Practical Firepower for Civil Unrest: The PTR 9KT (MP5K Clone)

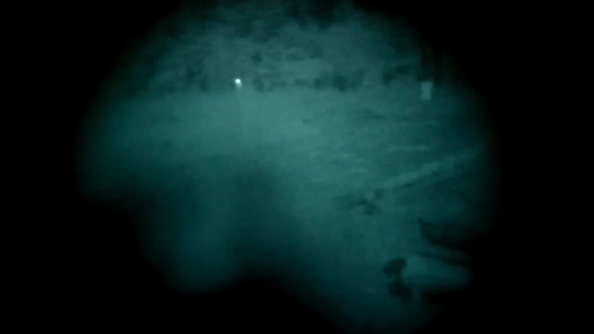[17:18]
You also have an IR laser, an IR illuminator, as well as an IR laser slash illuminator combo.
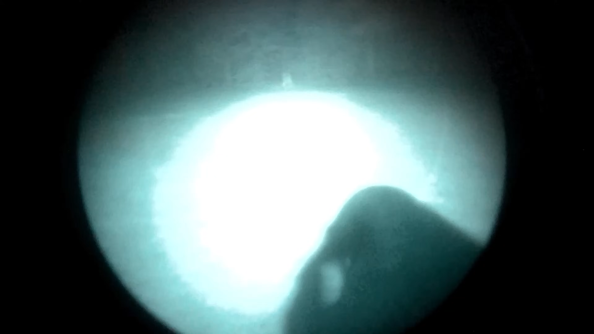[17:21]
I have a whole review on this thing and I figured it would be perfect on a gun like this, because this little device is not the most powerful laser and illuminator out there as well as white light.